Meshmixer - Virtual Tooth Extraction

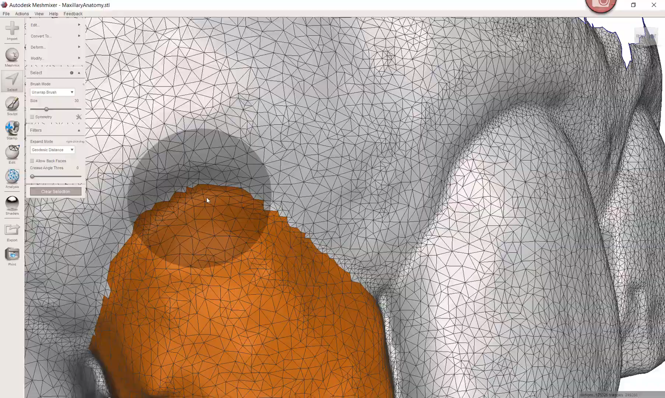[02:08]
I can actually see the triangles the mesh that creates the surface and that's why you always